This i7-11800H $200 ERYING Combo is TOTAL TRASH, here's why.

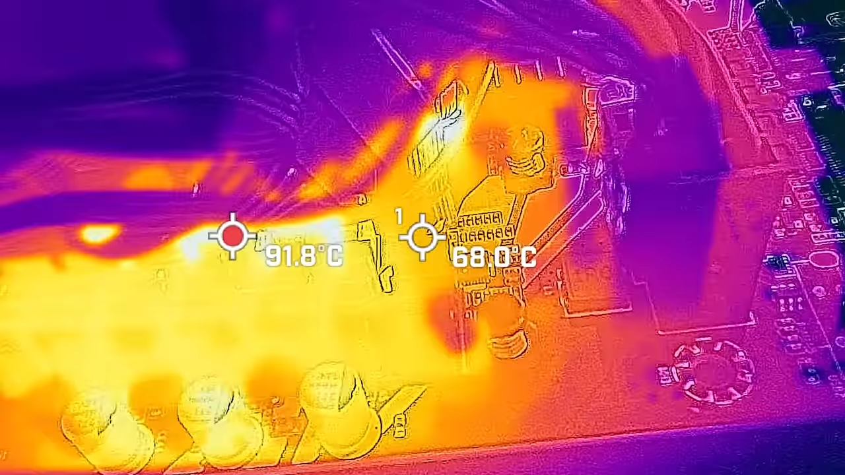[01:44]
when the CPU throttles down from 75 watts to 45 watts base temperatures,
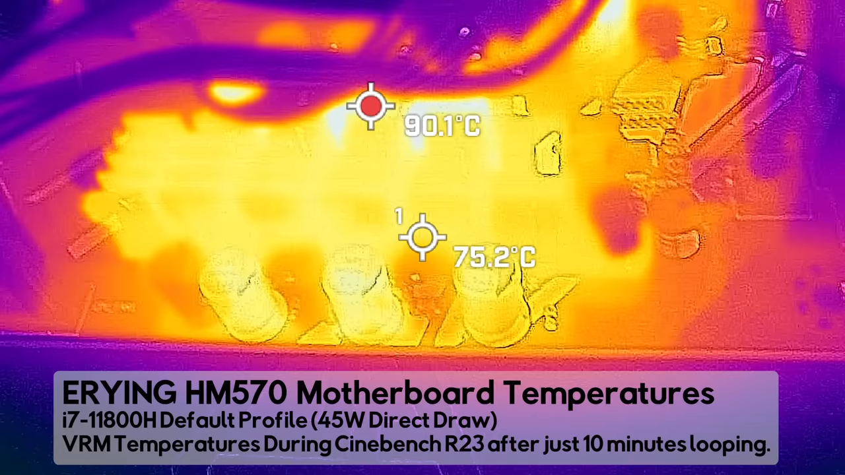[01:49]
On screen: spot 75.2°C
this thing will go all the way up to over 90 degrees on a 23C ambient environment, meaning that if you get into summer, this thing's going to go over 100 degrees on a 45 watt base profile.
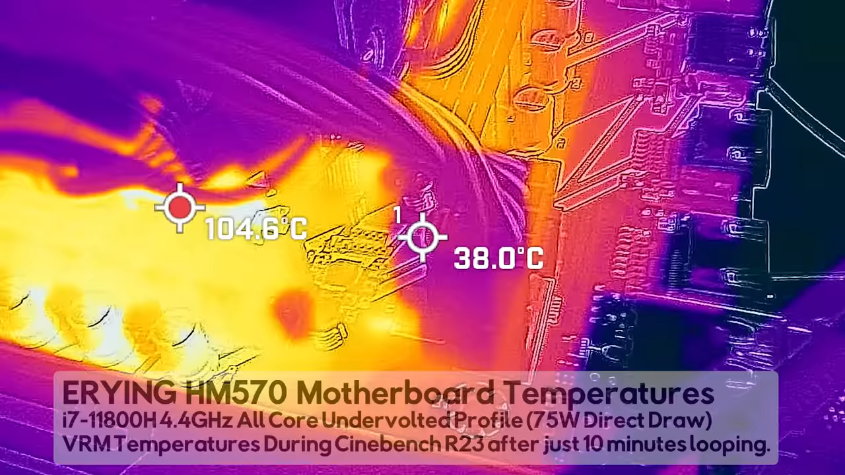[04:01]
we're going over 100 degrees on our VRM in a 23CM environment.
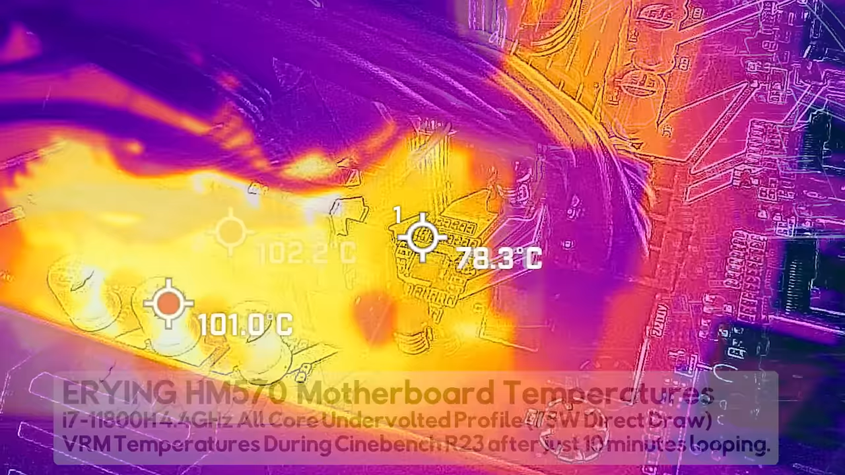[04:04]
And if we go up to 100 watts, and I know I shouldn't do this after 75 watts, but I actually started my test in reverse to what I'm showing you guys. So I started off with 100 watts, thinking, oh, it'll be okay. And after two minutes, I immediately shut this down, because I do not want a $200 paperweight here at TechYes City.
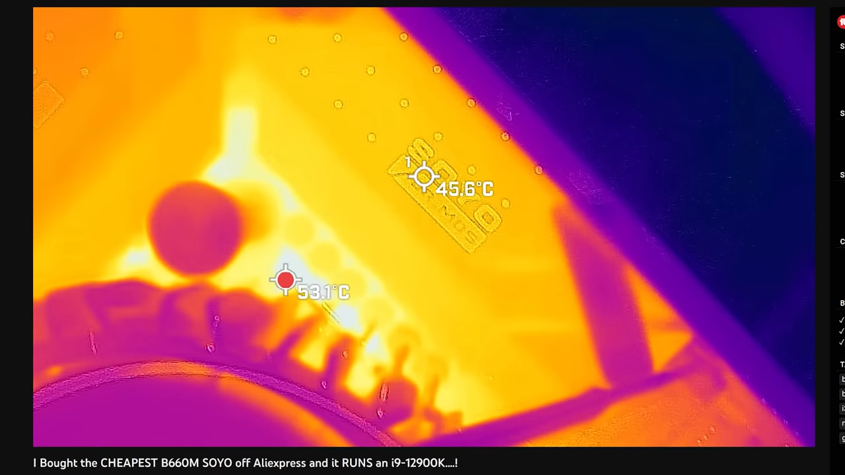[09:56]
There's also another board from Soyo that did a really good job in the past in terms of handling VRM temperatures.